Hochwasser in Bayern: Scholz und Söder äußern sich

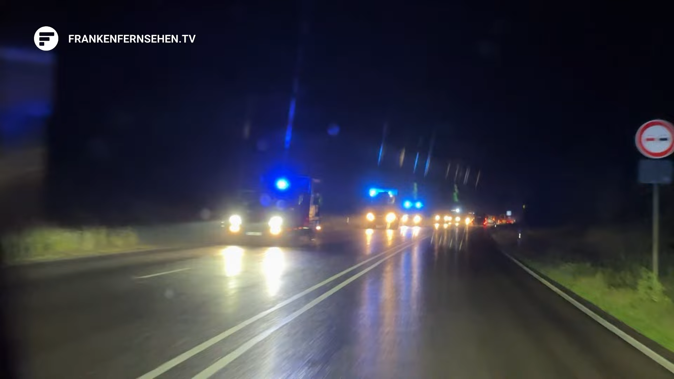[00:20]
In der Nacht von Samstag auf Sonntag fuhren mehrere Hilfskonvois aus Ober- und Mittelfranken über die B2 in Katastrophengebiete. Darunter auch 50 Fahrzeuge der Feuerwehren aus dem Landkreis Erlangen-Höchstadt.